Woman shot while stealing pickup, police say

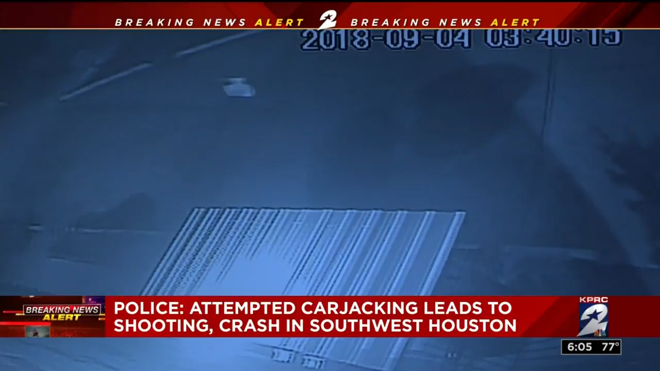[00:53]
Then a man the truck's owner wearing a white shirt running outside and firing at least four times at his own pickup truck.